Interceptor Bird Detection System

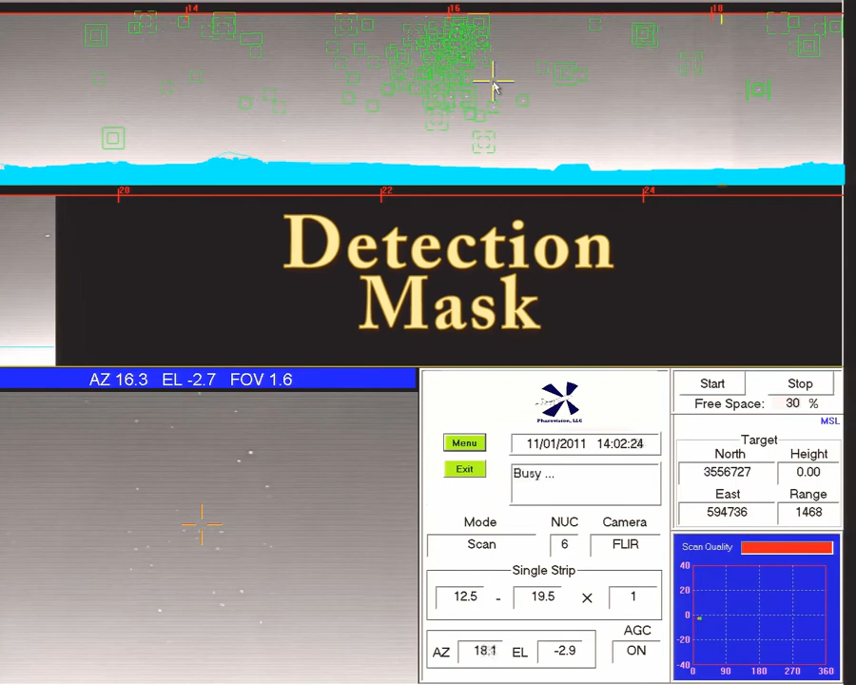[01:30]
This keeps interceptor from notifying you of detections in an area like a busy road or a walkway, with other moving objects like people or cars.
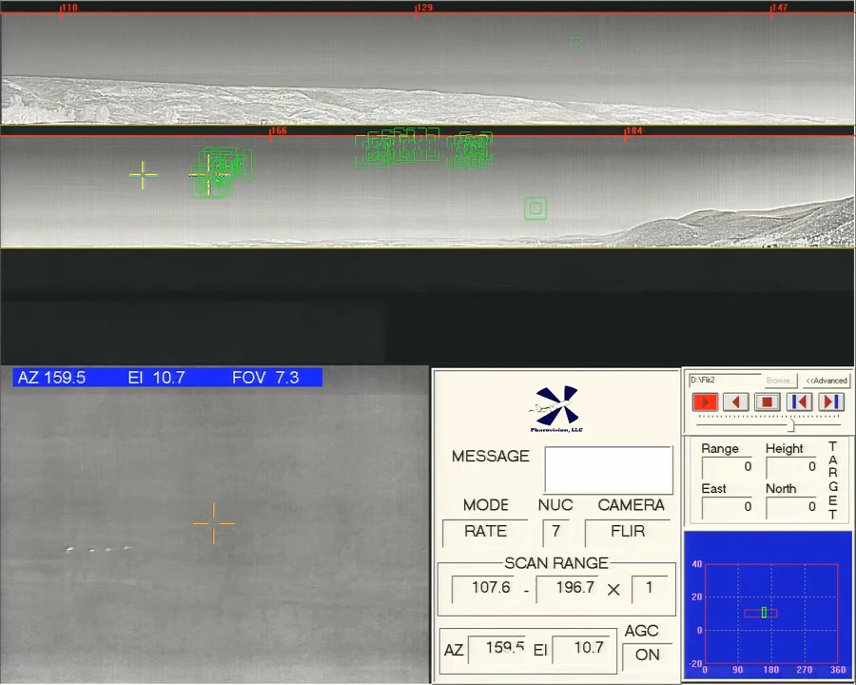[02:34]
In areas of high bird activity, the boxes start to multiply. This makes it easy for anyone looking at the screen to immediately see areas that potentially could be dangerous for aircraft. Interceptor will also scan a complete 360 degrees. It will detect animals moving on the ground. Here, small mammals moving on a distant ridge are picked up by the flare camera.
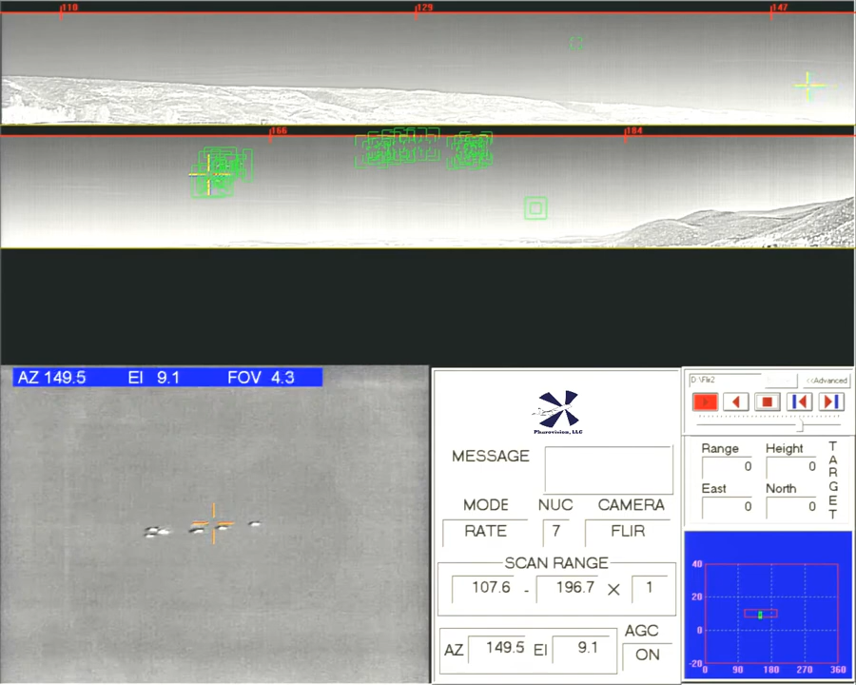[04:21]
One of the most amazing things about Interceptor is its ability to zoom in on any group of birds. As you zoom in with Interceptor's powerful flare camera, you can get up close and personal with any target,
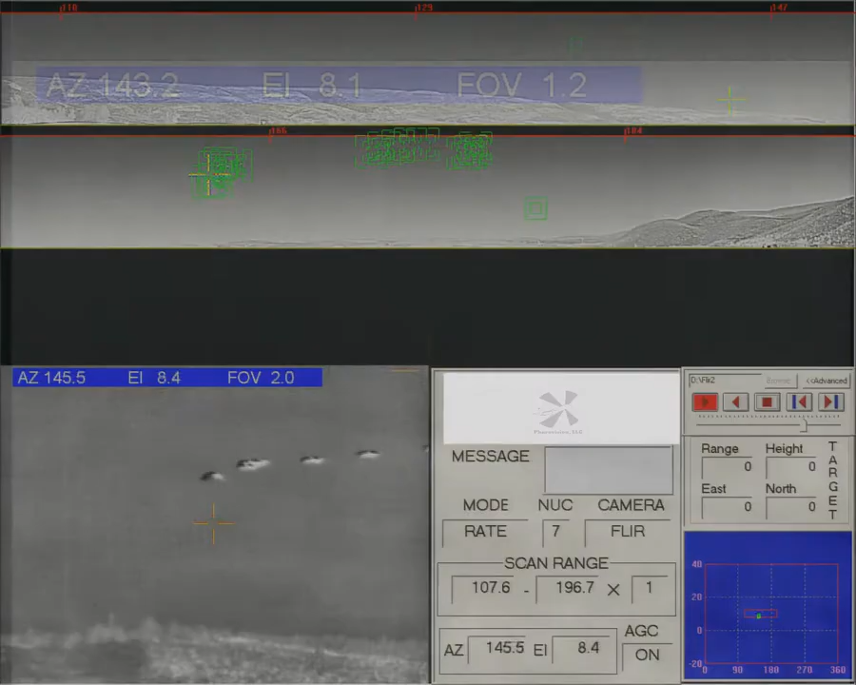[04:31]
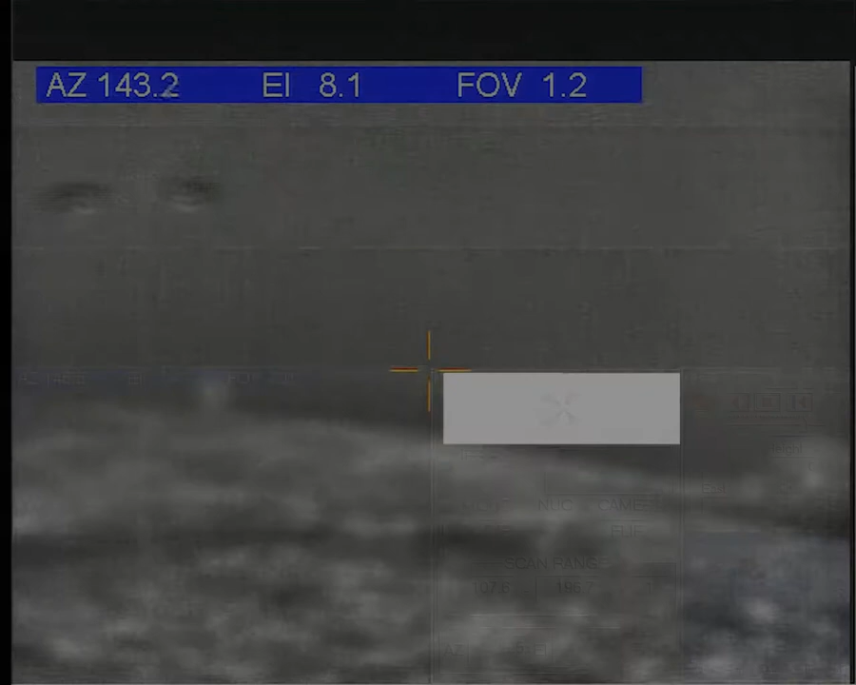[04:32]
even if it's more than 7km away, even in the dead of night.
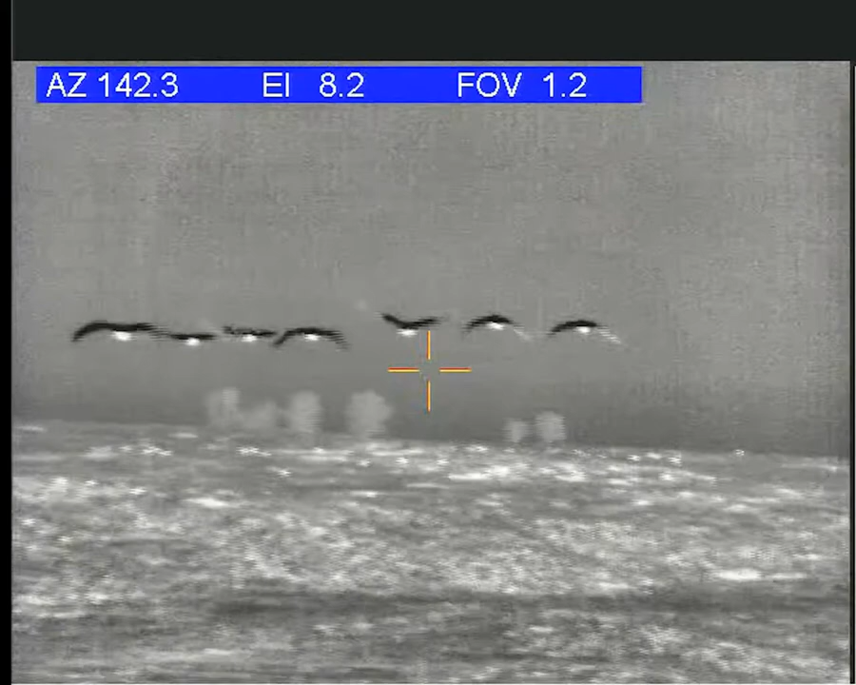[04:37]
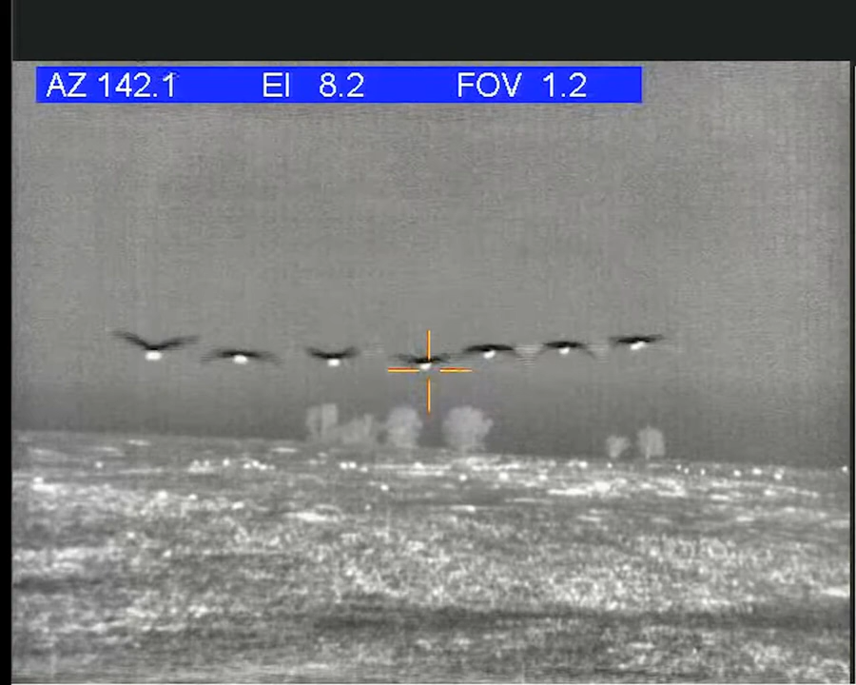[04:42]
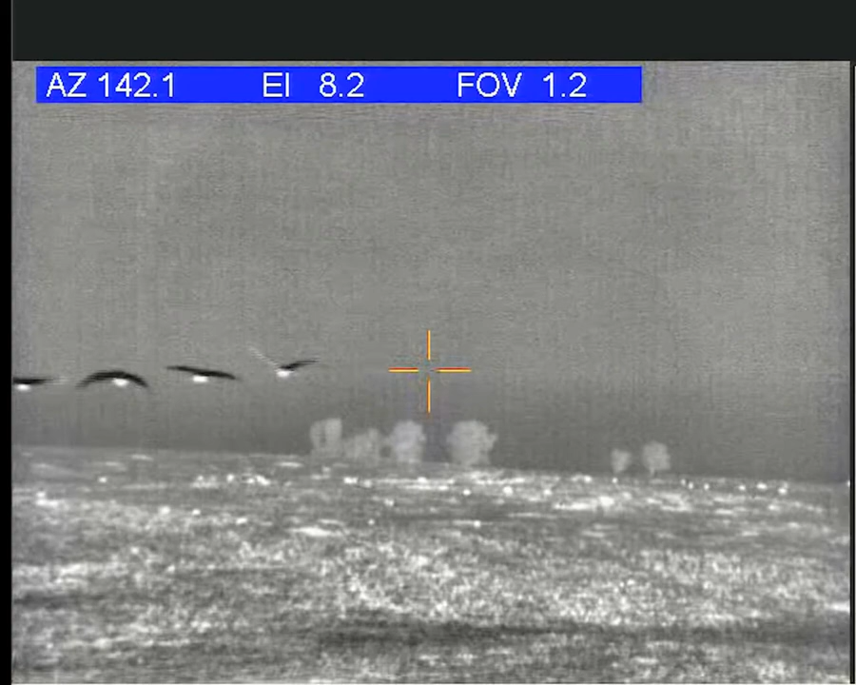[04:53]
With Interceptor, you can actually see the birds, see what altitude they're at, count how many are in a flock, observe what they are doing, you can even identify the species.
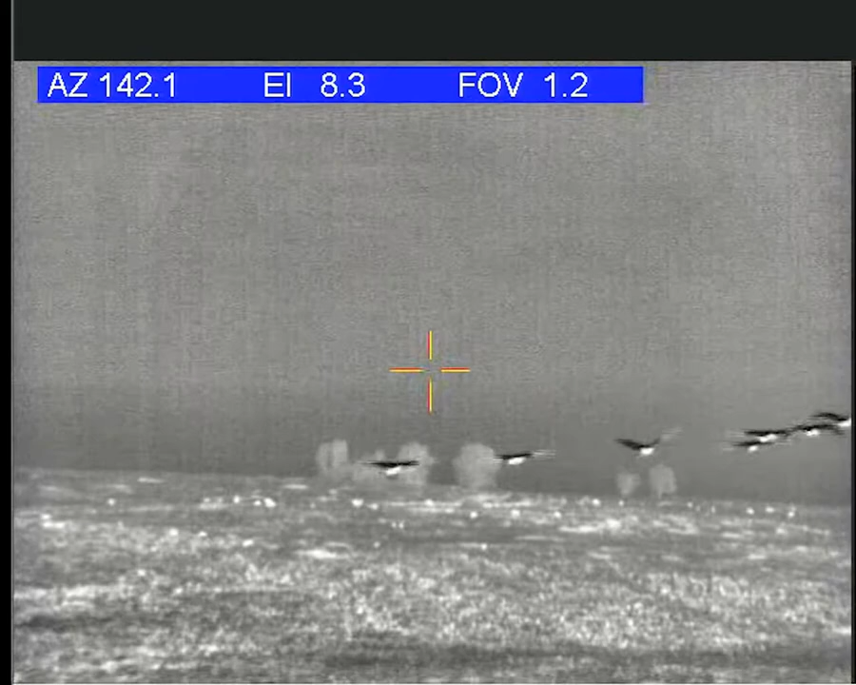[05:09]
In this case,
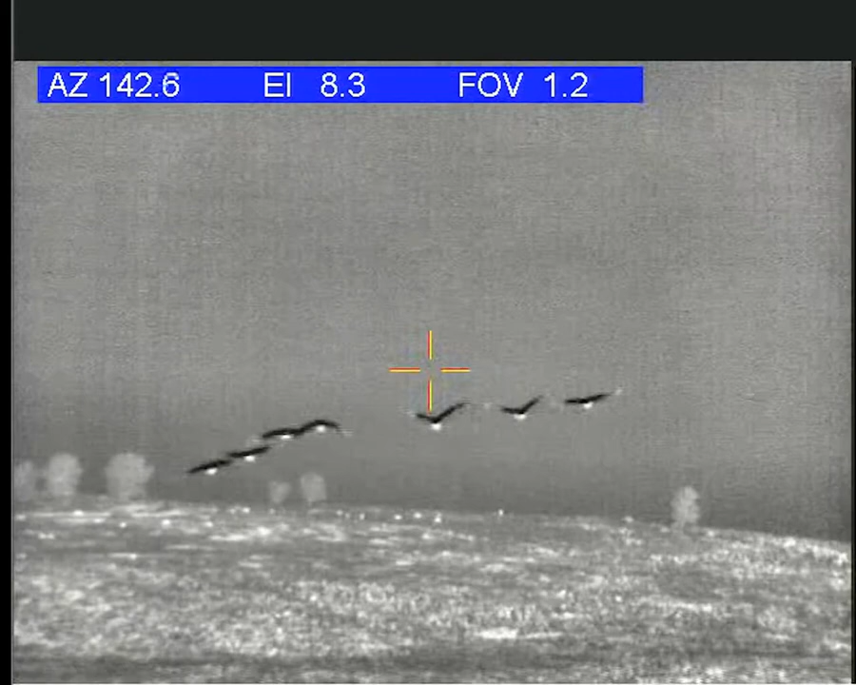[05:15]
we can see there are 7 storks heading off in the distance towards a small cluster of trees, several miles away.
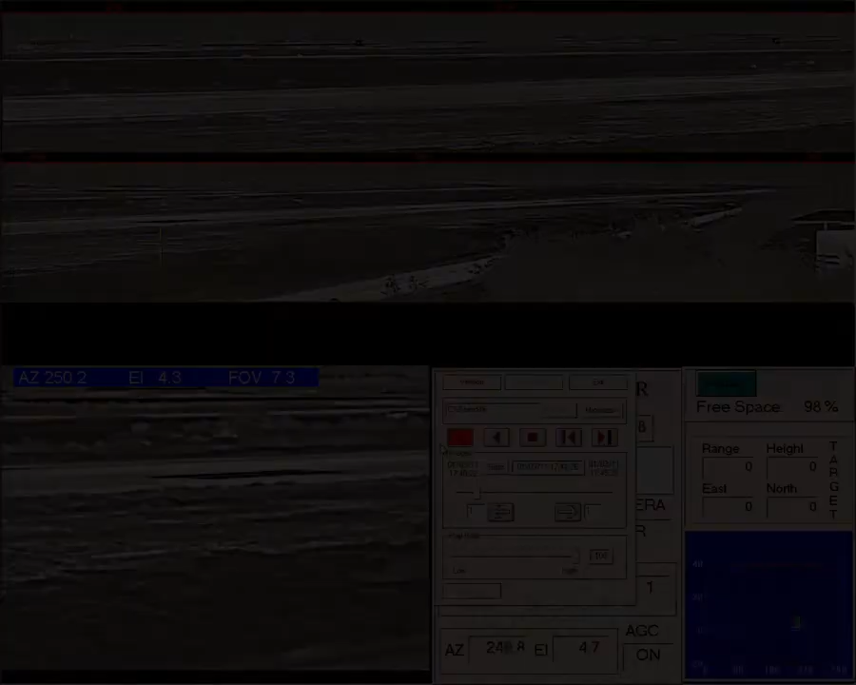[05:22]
Interceptor can also be set up to scan multiple runways, both in the air and on the ground. Here, we're scanning two parallel runways and a taxiway.